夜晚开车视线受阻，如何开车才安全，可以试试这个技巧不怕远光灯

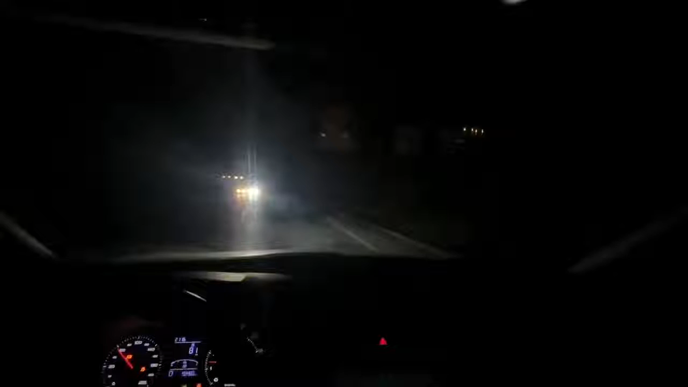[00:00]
夜间开车我们的失线受阻那么新手如何开车才安全呢车哥认为在高速路上开车还好一点因为你有自己的道但是在我们农村遇到这种双向混合的道路
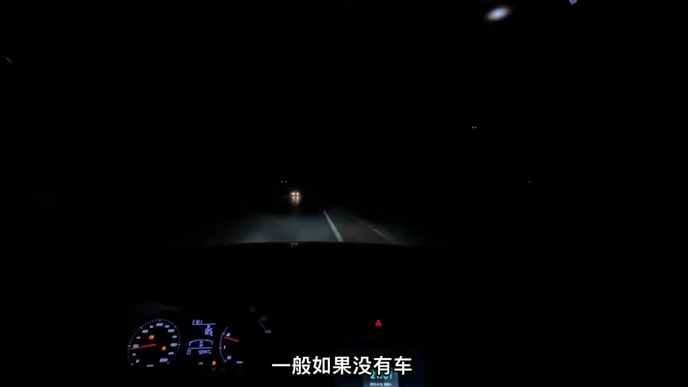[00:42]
一般如果没有车我们都是选择用远光灯一直照着路走同样的路白天和晚上你会感觉视线明显不一样尤其是在咱们农村一些农用车它的体积特别大你稍有不睡可能就会撞它在一些宽一点的路面很多老司机他开的车速又非常快车哥在开这种双向混合道路的时候一般都会找一个安全点